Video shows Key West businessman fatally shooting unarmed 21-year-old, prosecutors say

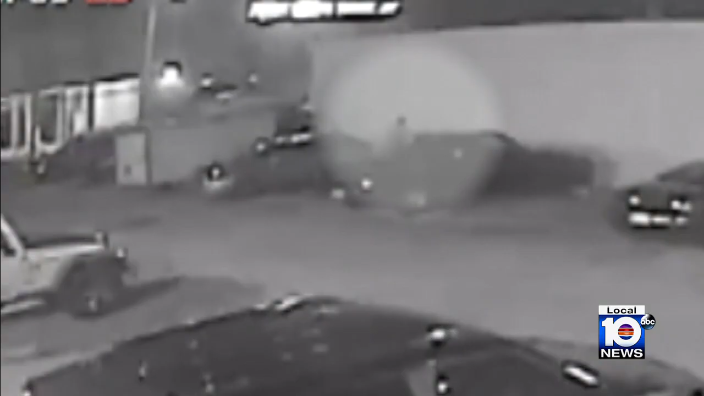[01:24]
You can see Brewer appears to reach for something in his waistband and raises his arms. There's an altercation before shots are fired.